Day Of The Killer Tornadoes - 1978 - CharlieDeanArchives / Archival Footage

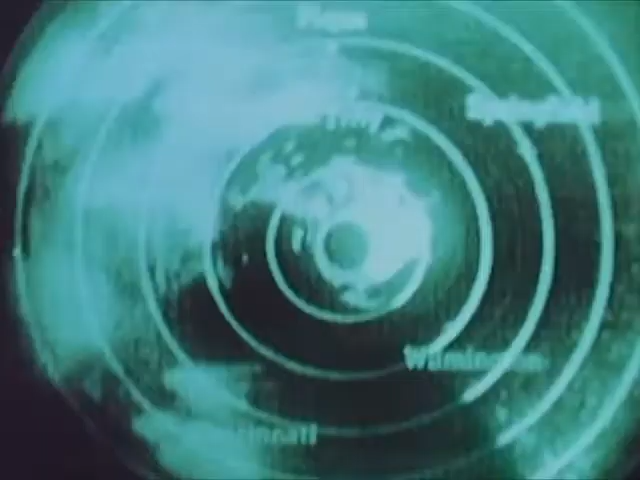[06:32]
at 50 miles the tornado is indicated by that strong echo to the southeast corner of the center of the screen that familiar six hook now developing off